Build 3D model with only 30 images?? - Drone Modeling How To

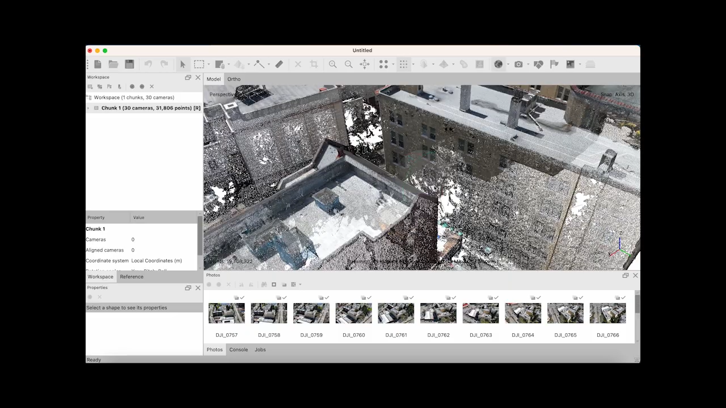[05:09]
But I would say you know all in all pretty sharp for only 30 images.
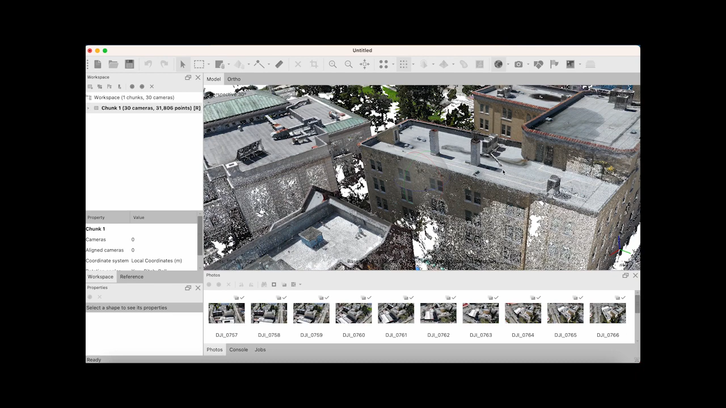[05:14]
And I think this is going to turn out to be a very nice model.
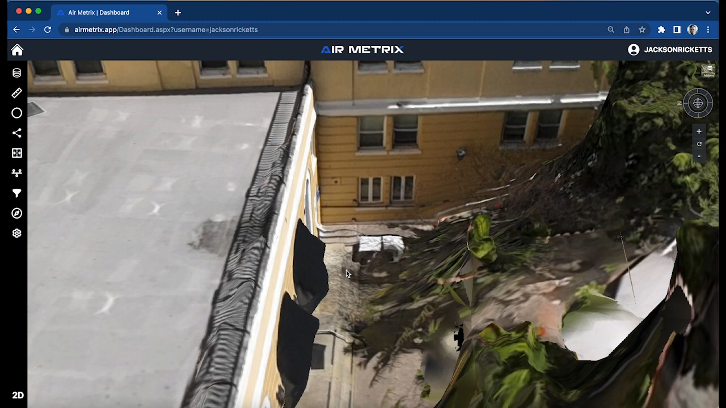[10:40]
um freedom all right so when i'm zooming in here you know the quality of the model i would say is pretty good for the amount of photographs that we took um what we're looking at here is we're looking at some standard photogrammetry distortion um you know photogrammetry works by taking uh